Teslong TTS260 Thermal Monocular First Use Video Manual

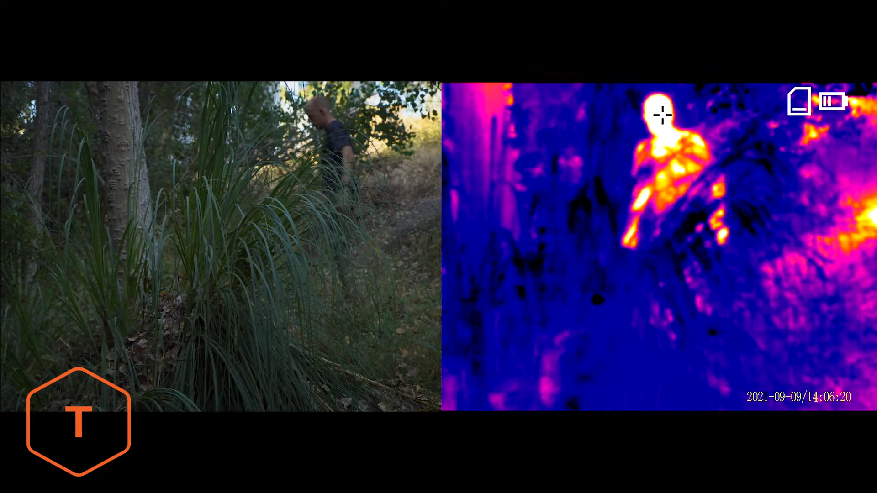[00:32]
This device works by detecting infrared radiation and is great for locating animals or humans hidden in foliage as well as on the water or in snow,
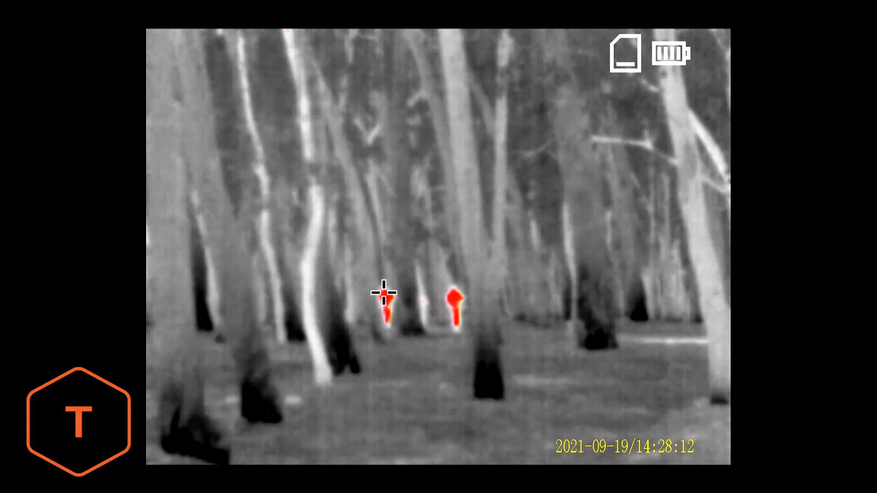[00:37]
even in the dark of night.
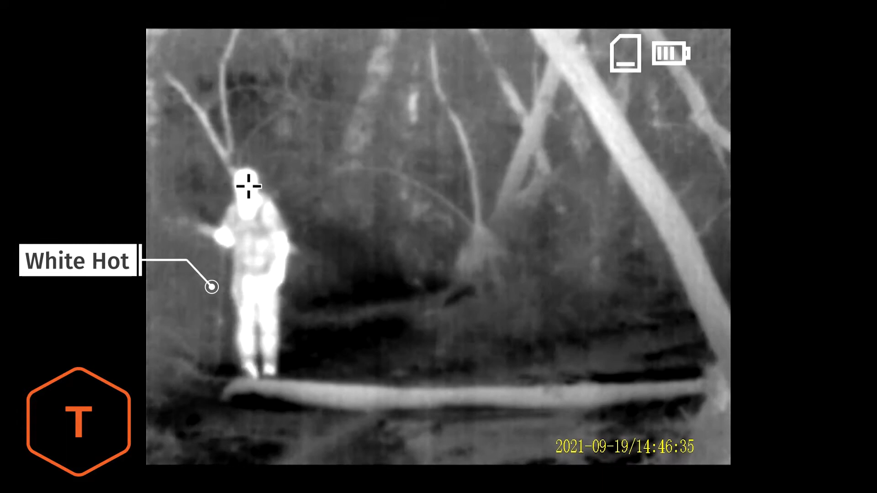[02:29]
black hot, green hot, red hot, and iron oxide red.
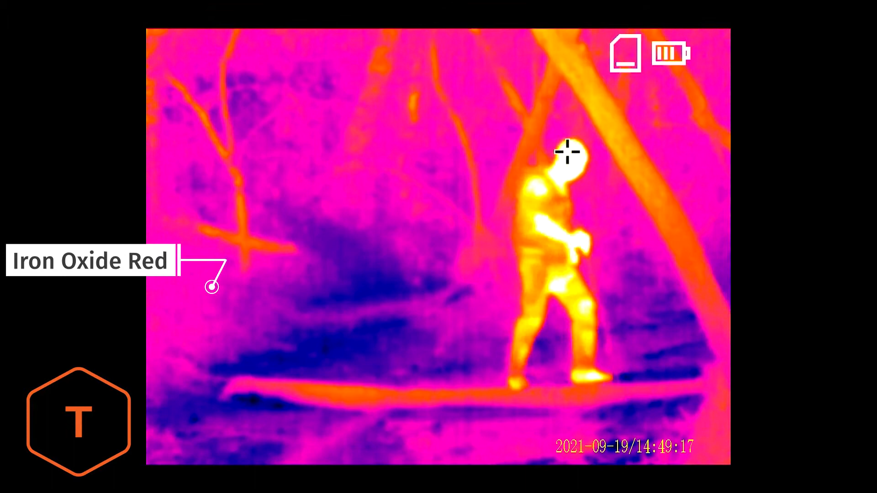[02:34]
The screen in the monocular shows the battery level and the SD card storage level.
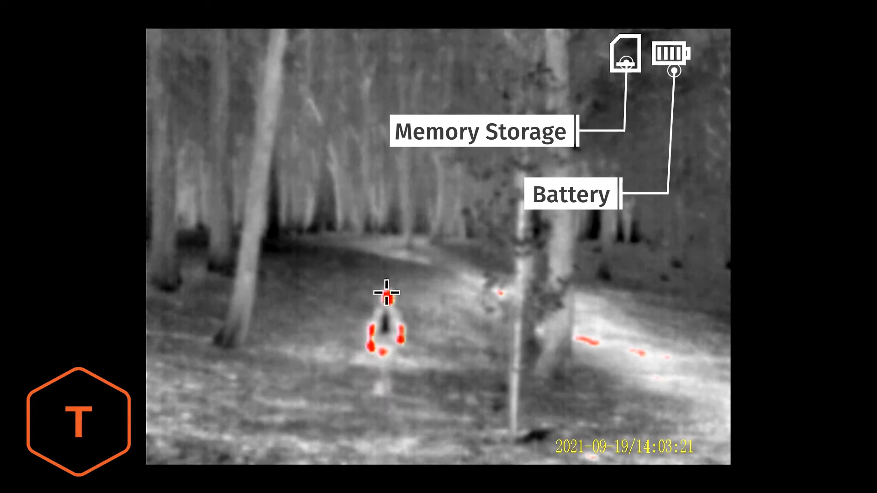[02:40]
There is also a crosshair on the screen, which shows the point of highest temperature.
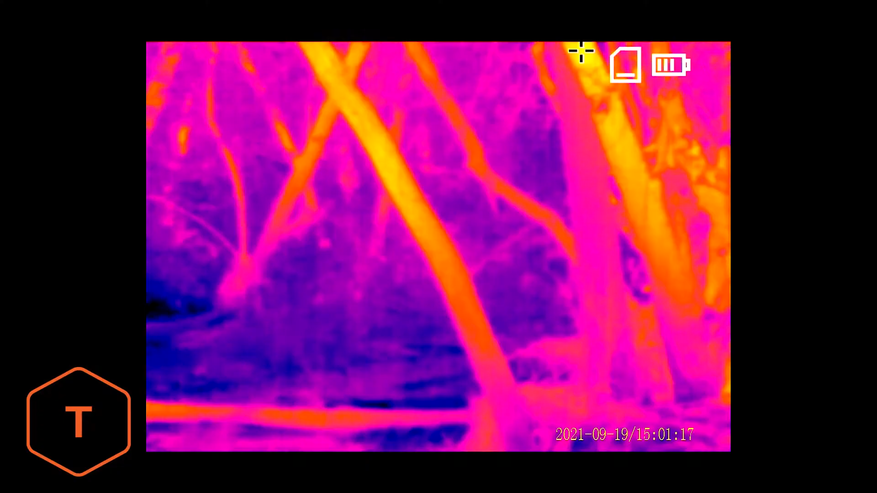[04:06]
The zoom function is a digital zoom, with 1x, 2x and 4x magnification settings.